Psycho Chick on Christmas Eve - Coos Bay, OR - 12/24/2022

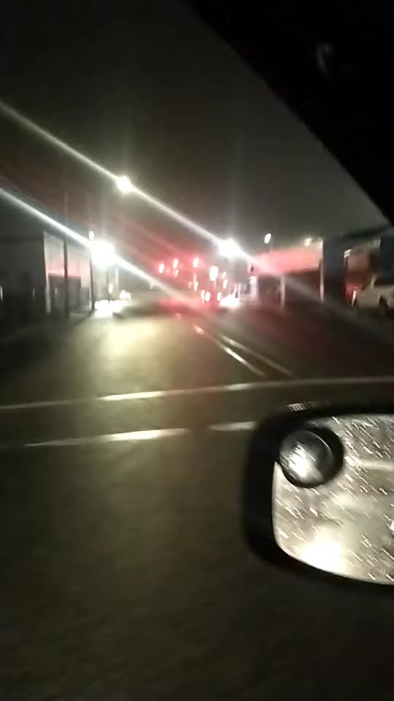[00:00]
all right so this lady in this car ahead of me is off her rocker she's following this guy around on a bike they've been in a physical altercation this is her right here